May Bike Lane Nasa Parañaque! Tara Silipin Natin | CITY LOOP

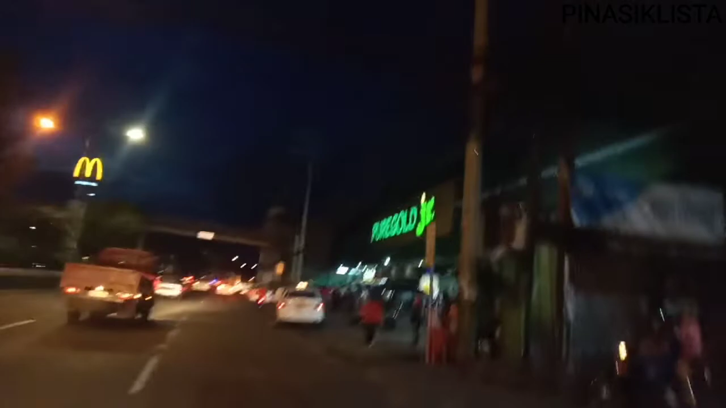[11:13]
So update mga kapadyak Mga kasiklista Nandito na po tayo sa Evacom Sa harapan ng Pure Gold Yan So guys Alam nyo ba Ang kwento Nang bonjour Bonjour dito Sa gasolinahan na to Dito sa bilid So may nagpost na netizens dyan